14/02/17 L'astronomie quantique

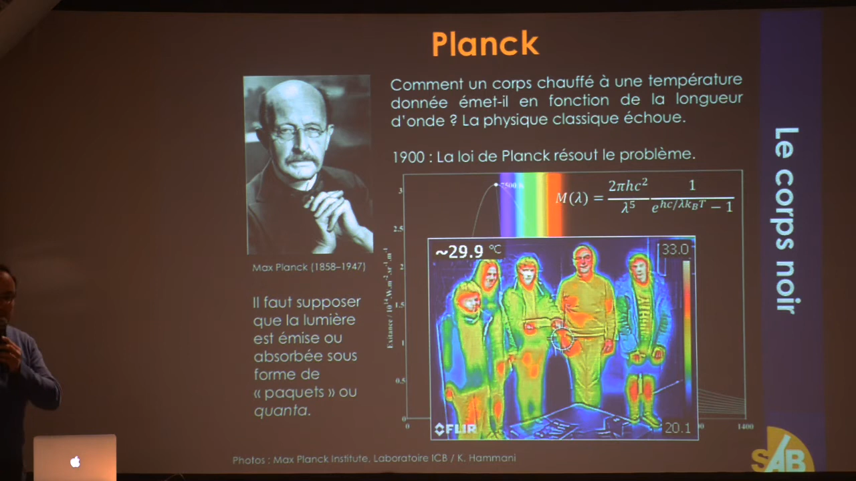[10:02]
On screen: spot 29.9°C
d'une zone, on peut trouver sa température. Et donc ça aujourd'hui, c'est génial, on fait des apports et photonumériques infrarouges qui peuvent vous donner la température comme ça. Donc ça exploite, c'est la loi de Planck qui utilise déjà le début de la mécanique quantique. Le deuxième personnage fameux qu'on va trouver là, c'est Einstein.